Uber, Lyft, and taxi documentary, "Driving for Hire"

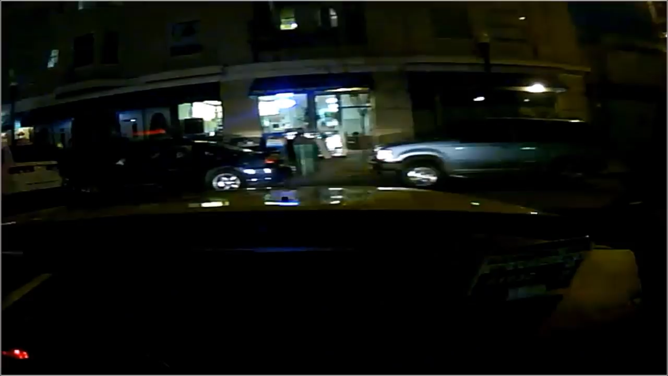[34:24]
This video of a pedestrian being struck by a car was captured by a safety camera mounted to the windshield of a taxicab.
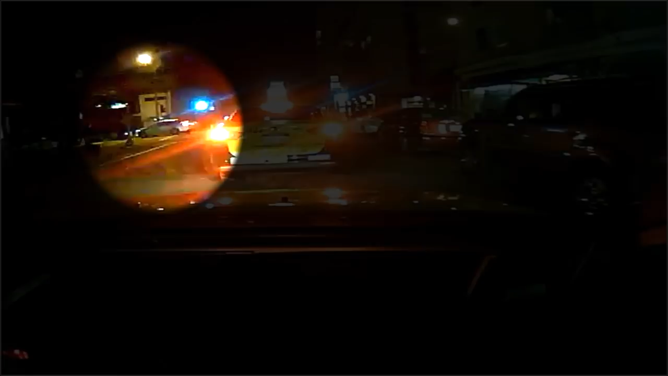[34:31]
The driver of the taxi alleges that the car was an UberX vehicle but that after the accident occurred the driver had removed the UberX trade dress.